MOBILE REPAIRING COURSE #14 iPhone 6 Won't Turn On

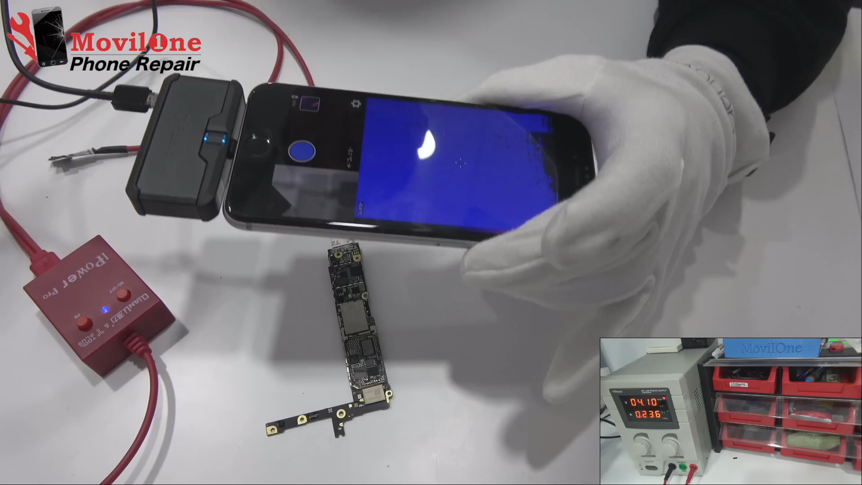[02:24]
It has short on a motherboard. We use a thermal imaging camera.